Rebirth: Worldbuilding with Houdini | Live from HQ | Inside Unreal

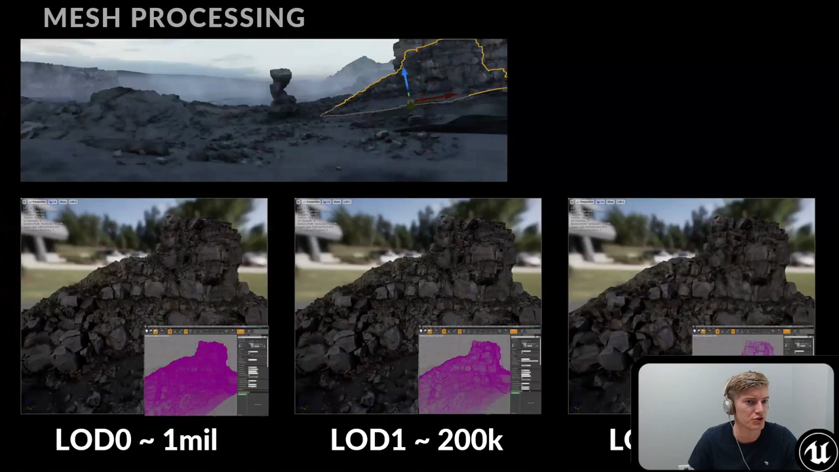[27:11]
So that's what I'll show you. So the first type of processing that we did is actually generating level of details. You might ask why level of details for a cinematic? Well, the final renders in a cinematic, you know, they're using cinematic quality LEDs, right? So that's the 300,000 polygons per rock kind of thing. But if you have an entire scene with, let's say, hundreds or thousands of rocks even assembled together, if you multiply that by 300,000 polygons, that's going to get really slow, meaning it would cost more time.